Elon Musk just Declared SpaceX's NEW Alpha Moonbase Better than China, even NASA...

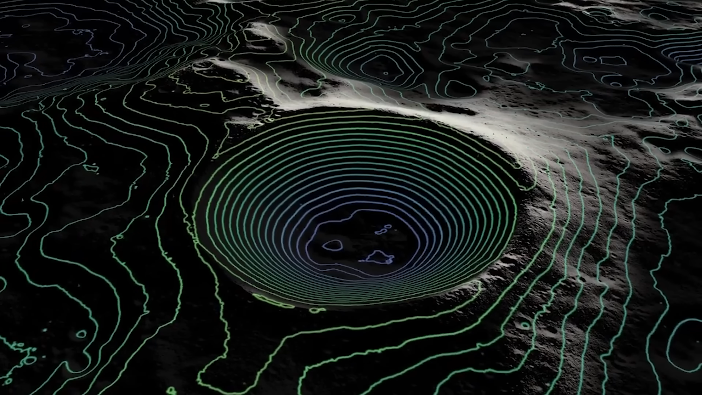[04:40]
The terrain is rough and uneven, but the region has plenty of ice deposits.